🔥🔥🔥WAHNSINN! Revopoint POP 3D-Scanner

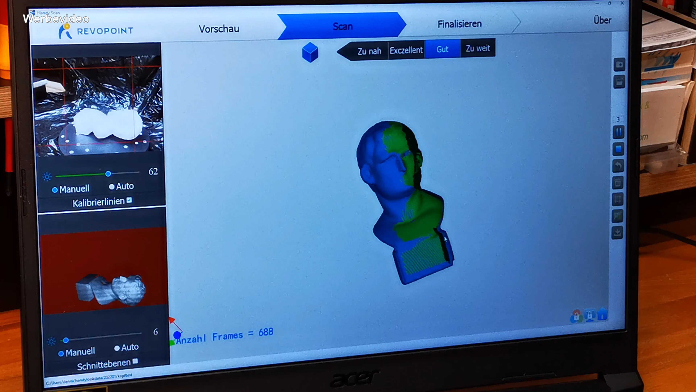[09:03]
Das ist doch schon wirklich gewaltig. So, jetzt haben wir 700 Aufnahmen gemacht.
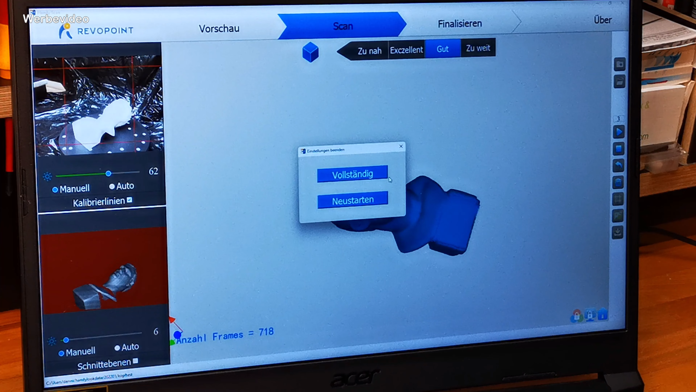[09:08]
Ich drücke jetzt einfach mal auf Stopp und dann kann ich sagen, nee, ich möchte das alles nochmal neu scannen, weil er hat vielleicht ein paar Artefakte oder irgendwas mit reingesetzt. Das haben wir in diesem Fall nicht. Wir sagen, wir sind vollständig und dann sagt er jetzt Punkt Wolkenverschmelzung. Das heißt, er zieht jetzt alle Bilder zusammen und errechnet sich daraus nochmal ein glatteres Modell.
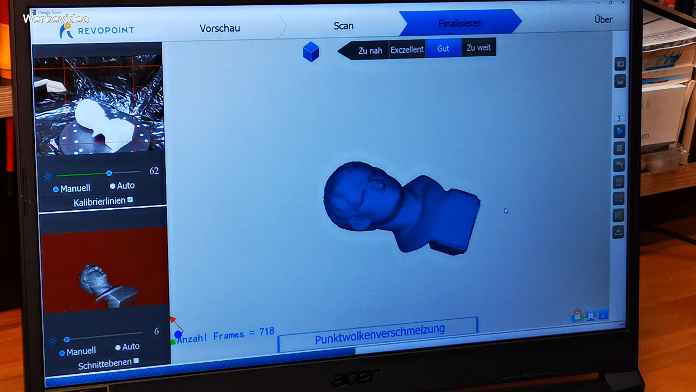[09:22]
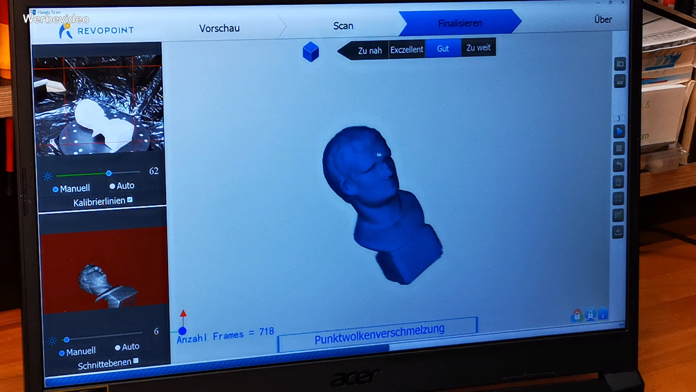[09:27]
Das dauert ein paar Sekunden und wir können in der Zeit trotzdem das Ganze schon mal etwas weiter weg oder näher dran.
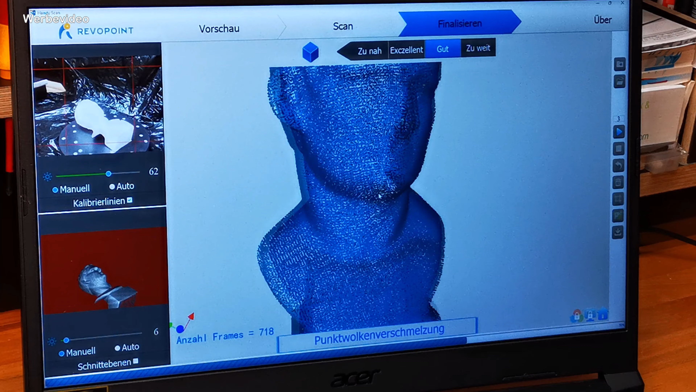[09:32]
Und ihr seht, das ist so ein Punkte-Raster, wo er verschiedene Polygone dann zusammensetzt.
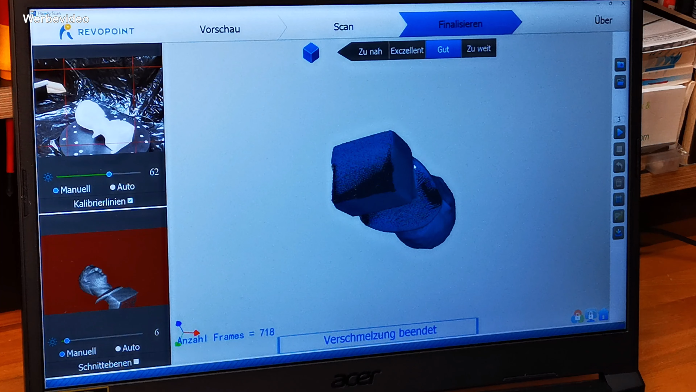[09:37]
Und ihr seht, wir haben hier ein paar Felder, die er nicht gescannt hat. Das heißt, da ist das Modell dann offen. Und wenn ich jetzt hier in dem Punkt hier auf Mesh gehe, wollen sie alle Löcher schließen? Ja, das möchte ich machen.
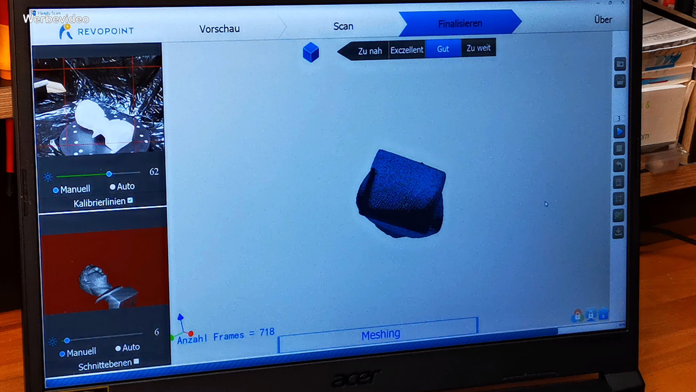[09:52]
Dann rechnet er nochmal um und dann schließt er alle Löcher und ihr seht, das Modell ist jetzt dreidimensional und theoretisch fertig zum Drucken. Jetzt können wir hier auf Speichern gehen. Wir können das als STL-Datei direkt abspeichern. Das heißt, wir können das in dem Format natürlich direkt an die Slicing-Software übermitteln. OBJ-Dateien wären noch möglich. Dann könnt ihr das im 3D-Bilder in Windows nochmal einlesen und dann nochmal nachbearbeiten.
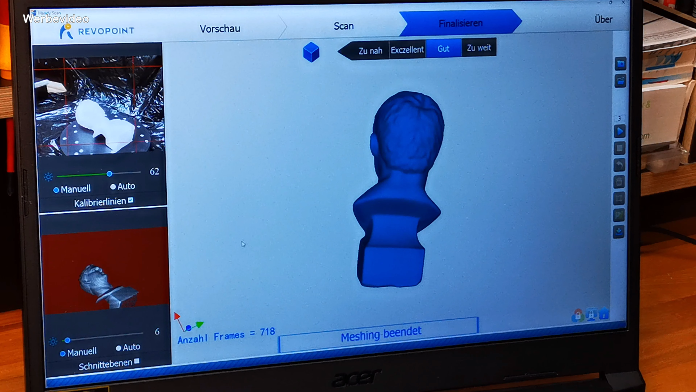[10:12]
Theoretisch könnt ihr dem jetzt noch eine längere Nase verpassen oder euer Gesicht, wie schon gesagt. Oder ihr könnt hier einen Aufdruck machen, eine Aufschrift oder sonst irgendwas. Genau so, wie ihr das haben wollt.
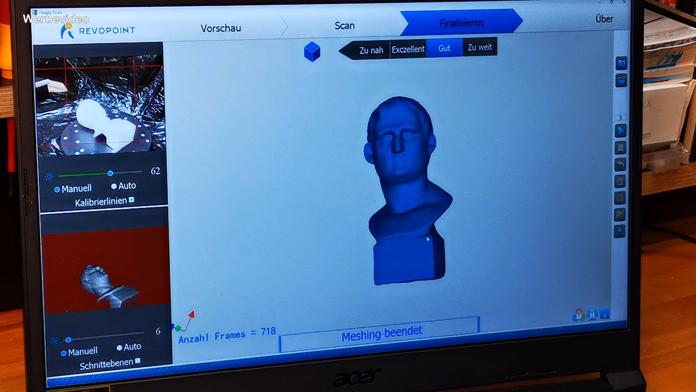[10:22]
Wenn ihr das zum Beispiel als Pokal haben wollt oder so, dann schreibt ihr hier rein für den ersten Platz im was weiß ich was und dann könnt ihr das dann so ausdrucken. So, die zweite Software, die mit dabei ist, nennt sich HandyStudio, ist auch gratis und da habe ich den Kopf jetzt einfach eingelesen.
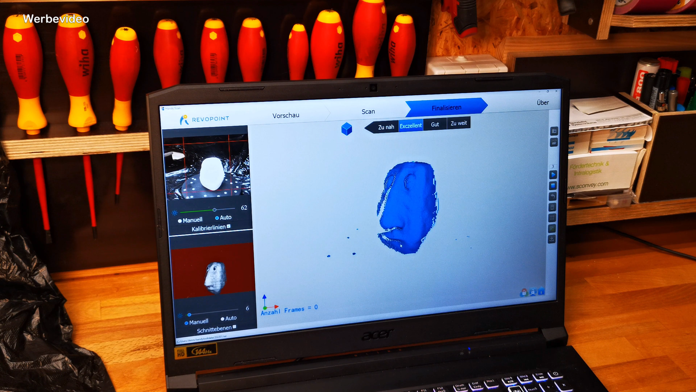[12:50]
Ich habe den Kopf natürlich auch schon mal nachgedruckt.
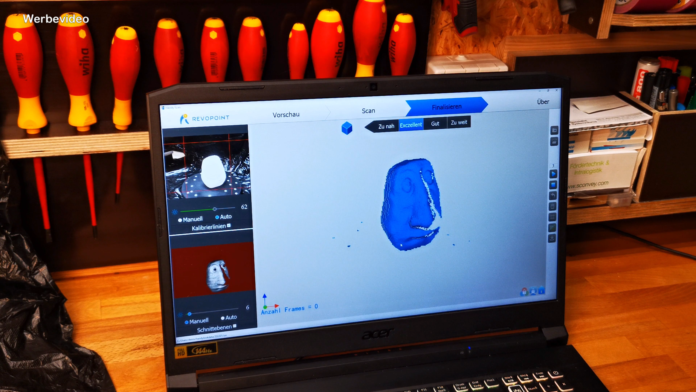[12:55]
Was ich euch hierbei noch mal zeigen möchte, deswegen starte ich das jetzt hier einmal, dass wir uns das mal anschauen,
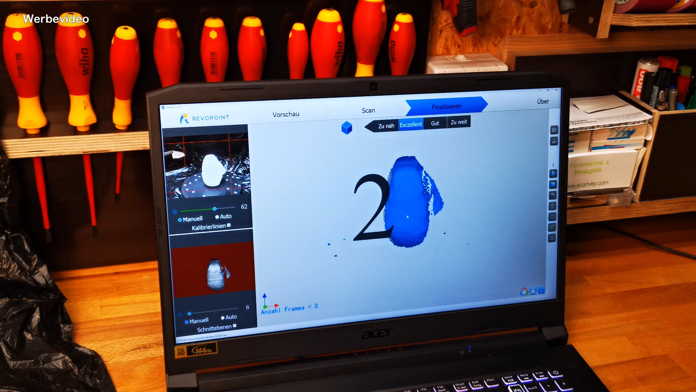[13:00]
wie er von unten dann das Ganze noch mal füllt. Ihr seht, jetzt scannt er wieder ringsherum. Und dadurch, dass das eine glatte Oberfläche ist, wird das auch sehr, sehr gut.
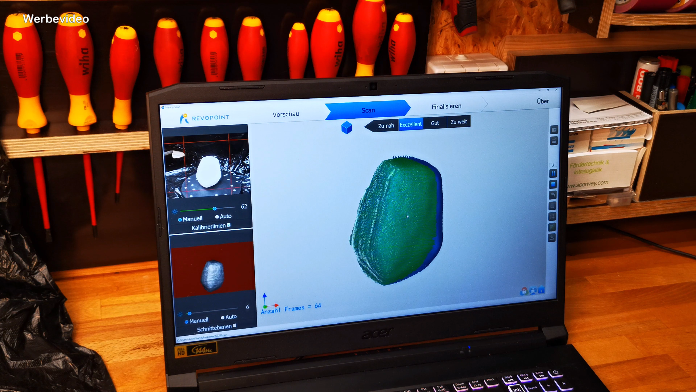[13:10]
Es gibt reflektierende Oberflächen, zum Beispiel was Metallisches. Da gibt es extra ein 3D-Scanning-Spray für. Das ist eigentlich nur so eine Art Kreidespray. Und damit könnt ihr das Ganze ein bisschen mattieren. Und dann kann euer Scanner das besser lesen. Das gleich noch als Tipp. Sowas habe ich euch unten auch in der Videobeschreibung verlinkt. Kann sein, dass normales Kreidespray einfach auch hinreicht. Ich verlinke euch beides mal. Ihr könnt es ja mit beiden mal ausprobieren. Normales Kreidespray ist natürlich deutlich günstiger als dieses spezielle 3D-Scanning-Spray.
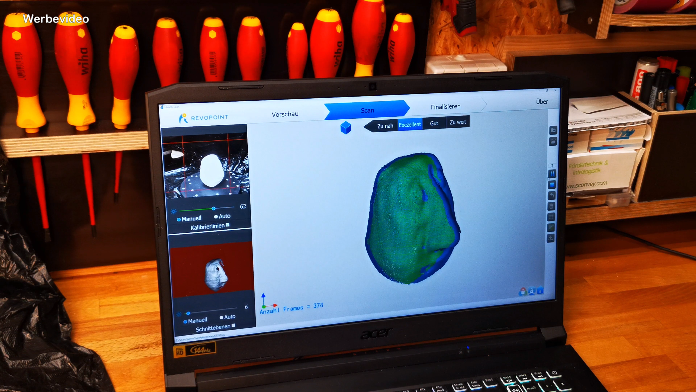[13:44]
Aber ich denke mal, das wird auch funktionieren. Gehen wir mal auf Pause. Wir haben ja jetzt hier schon wieder 400 Bilder gemacht. Und jetzt lege ich das einmal um. So, und jetzt achten wir auch mal drauf, dass das komplett im Bild ist. Das sollte jetzt eigentlich hier der Fall sein.
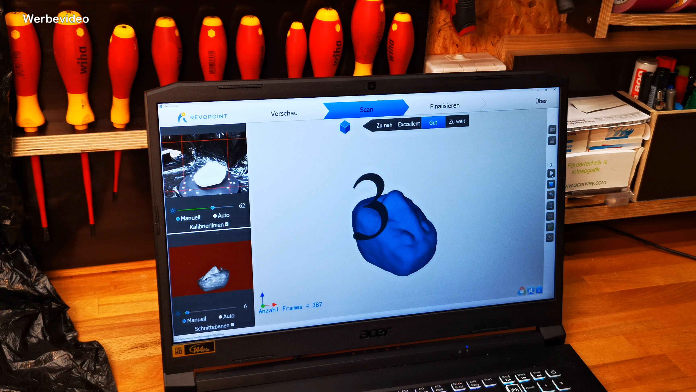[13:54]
Jetzt starte ich das Ganze nochmal.
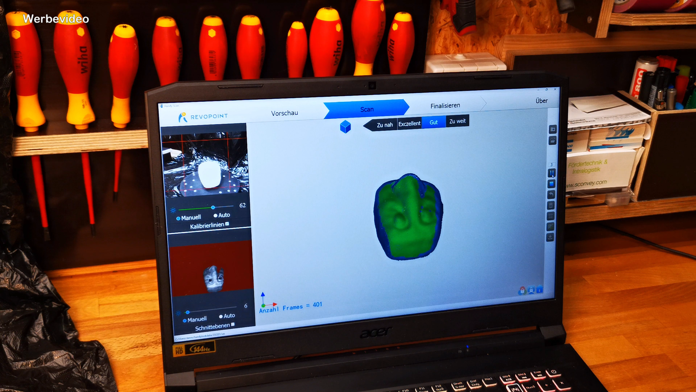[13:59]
Er piept übrigens auch, wenn er irgendwie einen Tracking-Verlust hat. Das heißt, wenn er irgendwo was nicht erkennen kann, dann sagt er, nee, es ist zu dunkel.
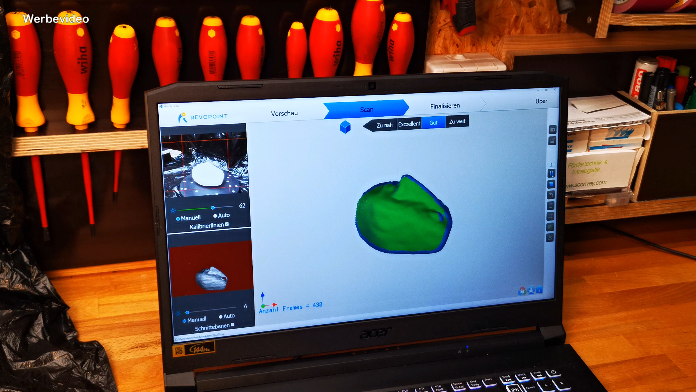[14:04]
Oder stell doch mal die Infrarot-Kameras etwas anders ein.